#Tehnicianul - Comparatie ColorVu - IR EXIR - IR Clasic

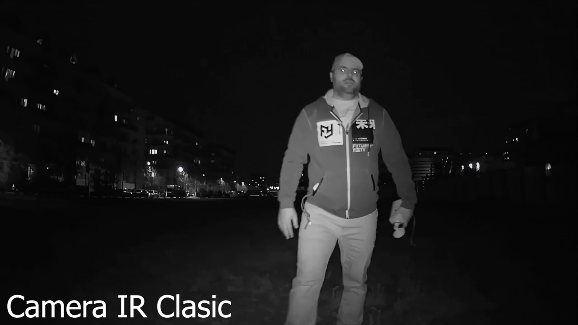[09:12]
După cum observați Se vede ca o Ca o lanternă pe poate Da? Deci proiectează lumina ca o lanternă Față de exir care vă proiește o să vedeți ulterior Dacă mă duc mai în depărtare Da?
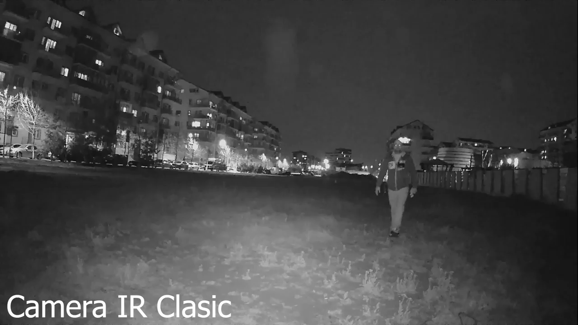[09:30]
Observați Nu numai faptul că nu se vede cu lor Dar, practic, nu vezi prea multe detalii De aici și plecau faptul că majoritatea camerelor Pe timp de noapte nu prea vedeau foarte multe detalii Cei de aici pleacă și faptul că cei de la Higvision și nu numai Au avansat pe partea asta
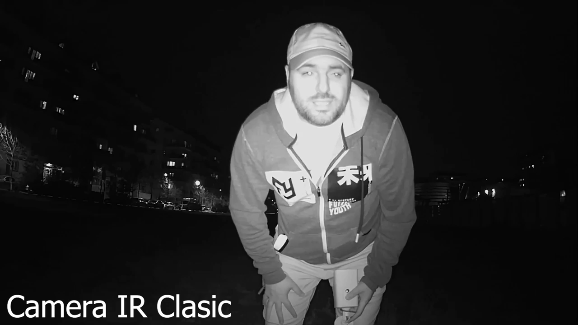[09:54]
Să facă într-un mod prin care să vedem și pe timp de noapte color Pentru că fiind color ai varianta să vezi mai multe detalii Trecem la următoarea exir
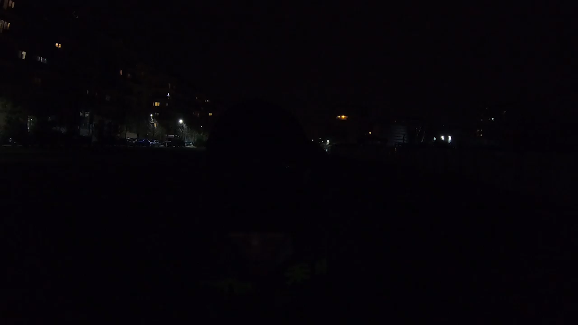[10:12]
Iată că am conectat varianta exir După cum observați nu mai am ca la lanternă
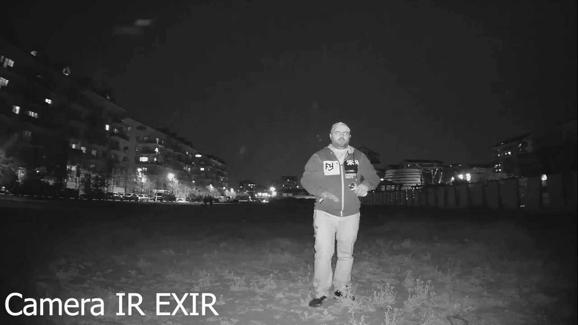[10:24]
Este lumina împrăștiată De fapt asta înseamnă exir Practic împrăștii lumina Să mă duc mai la distanță Da? Se vede destul de bine Dar la fel se vede alb-negru Observați Nu vedeți culorile pe care le am pe hanurac și nici pe tricou Ok O să conectez O să conectez
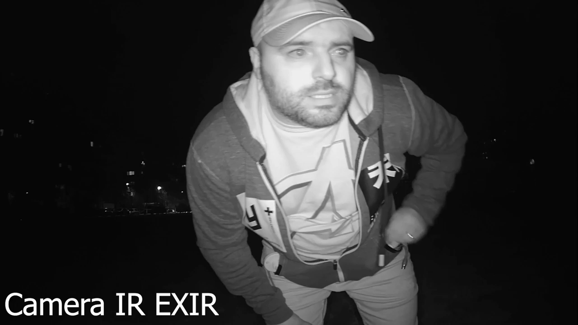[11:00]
Pe ceea Cu Color View Color View Și vedem ce știe să facă Oprim puțin Registrarea Deconectăm